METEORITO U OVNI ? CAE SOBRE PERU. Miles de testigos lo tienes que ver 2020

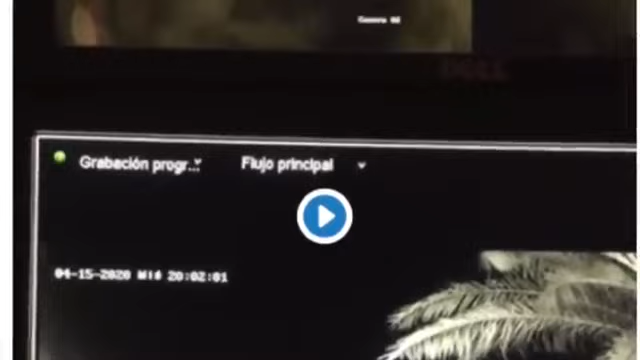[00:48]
Describiéndolo como un cuerpo incandescente y muy luminoso, los usuarios no daban crédito a lo que observaban.